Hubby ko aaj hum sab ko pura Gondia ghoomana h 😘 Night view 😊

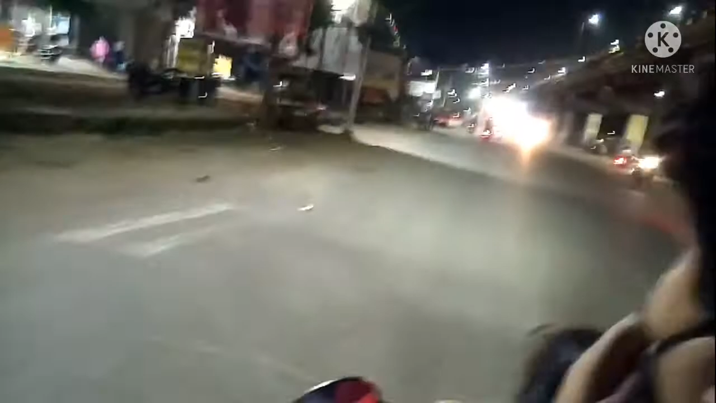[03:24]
بریج میں جو کی نیچے سے لے جا رہا ہے چھوٹے والے سے پھر اوپر
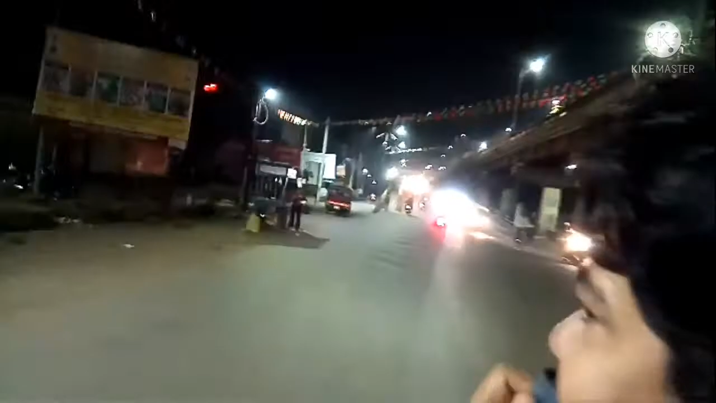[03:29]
والے سے ریٹن واپس آئیں گے تو بولتے
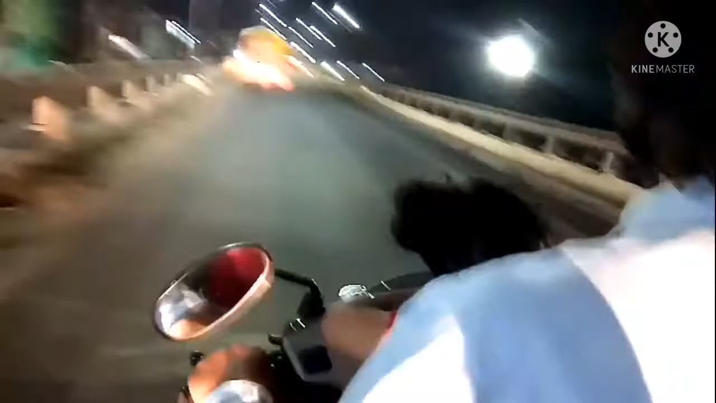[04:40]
فل لائٹنگ میں اور اوپر سے پوری اگرام ساف ساف دیکھ رہا تھا بہت اچھا لگ رہا تھا اور
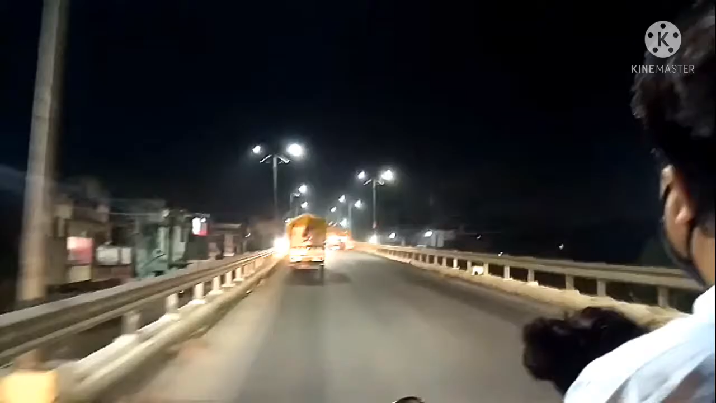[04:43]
دیکھیں ہم لوگ کتنا اوپر آ چکے ہیں بہت مجھا آ رہا ہے ہم لوگ کو اگرام فلائنگ کر رہا ہے لگ رہا ہے اور نیچے سب ہی لوگ اور کافی اچھائی پہ بریج ہے تو بہت
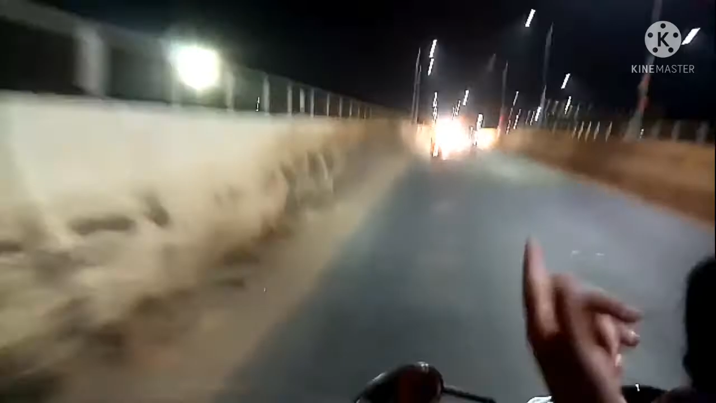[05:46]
لوگ بس اب ہم لوگ کو گھر واپس جانا ہے یہ دیکھئے یہ نیچے اتر رہا ہے اور اس کے بعد ہم لوگ سیدھے
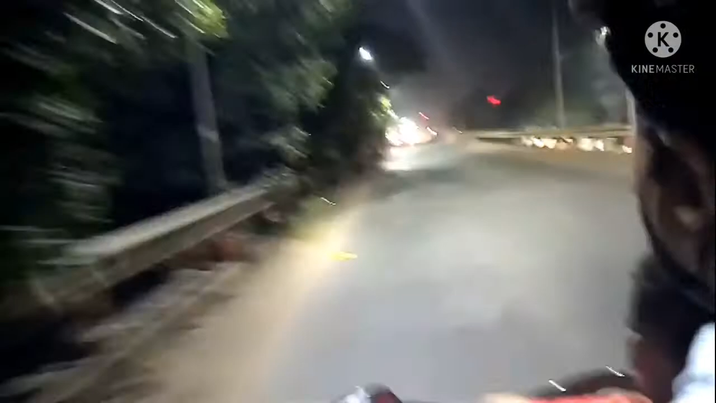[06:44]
اور اس کے یعنی یہ اوپر بریج چورہ آتا اور اس کے بعد ہم گھر کا راستہ آجاتا ہے